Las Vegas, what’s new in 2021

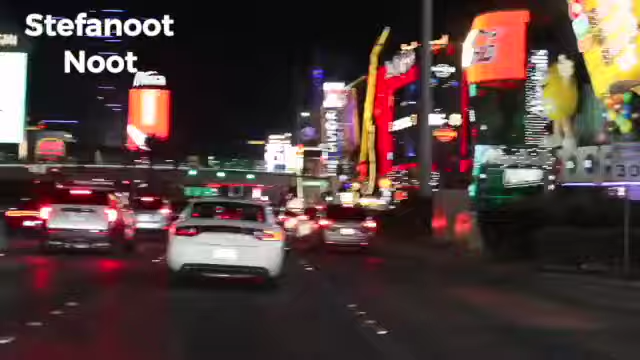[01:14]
As you can see, the traffic is not that bad.